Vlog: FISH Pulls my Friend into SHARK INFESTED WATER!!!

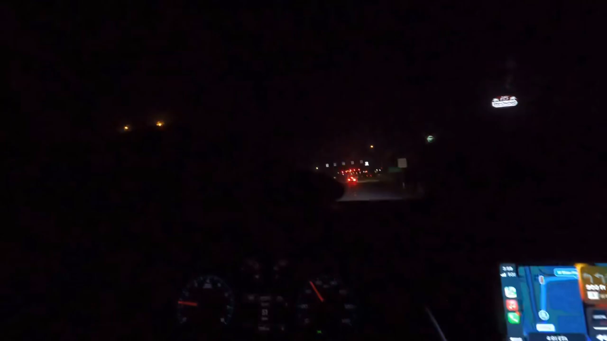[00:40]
So we're just getting off at the exit and we're pulling into a Wawa really quick to get some snacks and drinks, all that pre-game before the boat. So we're gonna get some snacks and we'll see you guys.